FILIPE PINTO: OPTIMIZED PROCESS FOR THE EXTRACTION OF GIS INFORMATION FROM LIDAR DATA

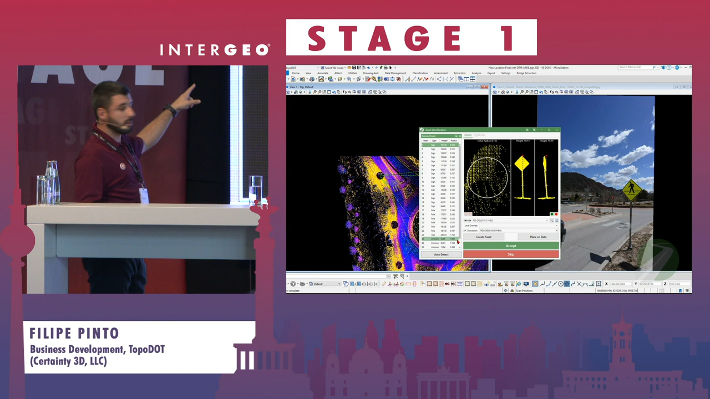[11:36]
In this case, a sign, a pole, a tree.
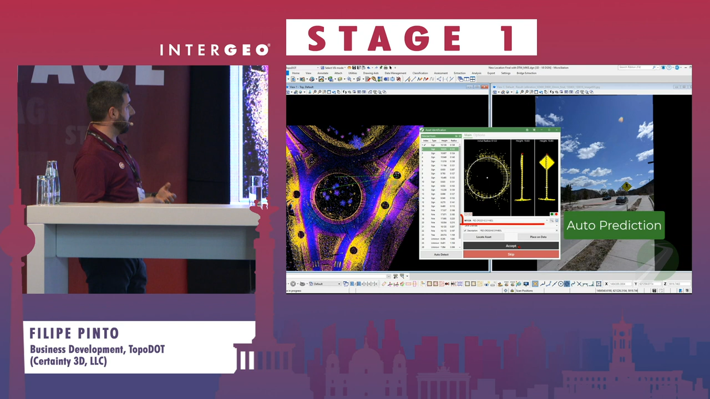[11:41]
So it's automatically predicting and giving you as a list,
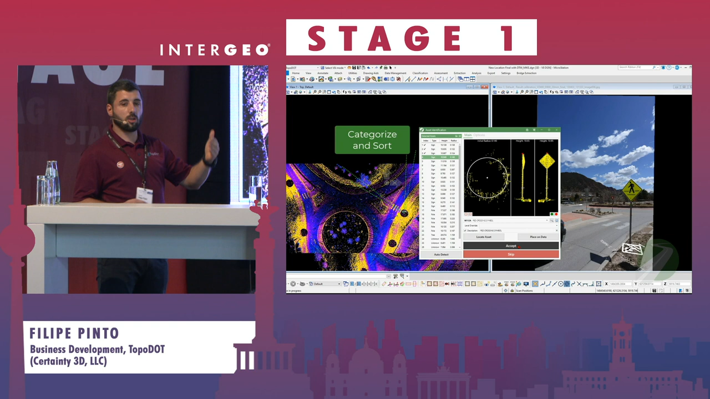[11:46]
categorized and sorted by type, where you can just,
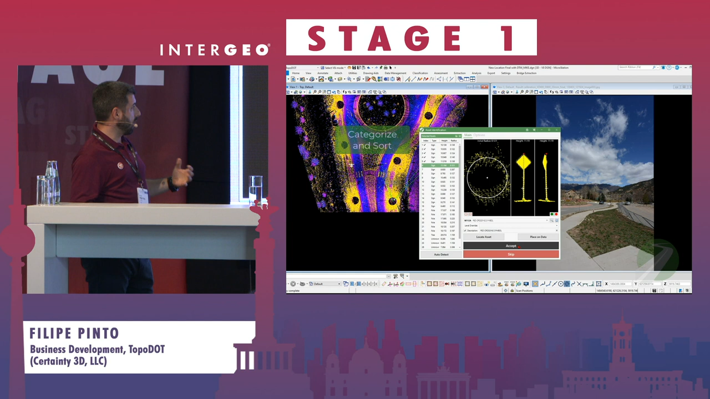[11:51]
as a user, click in accept or skip the,
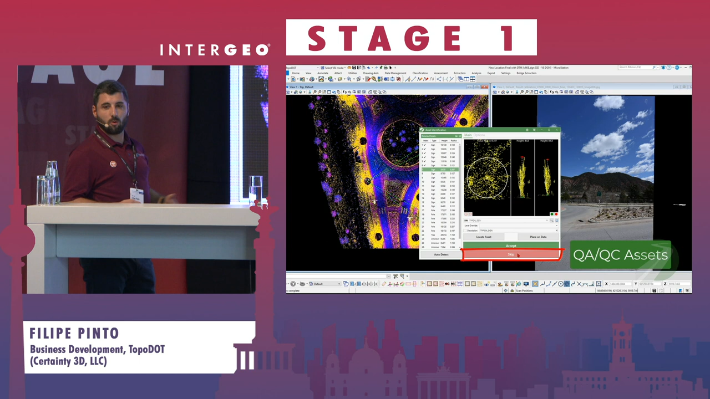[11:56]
well, you skip the ones you don't want to extract and you accept the ones that you want to have in your GIS deliverable.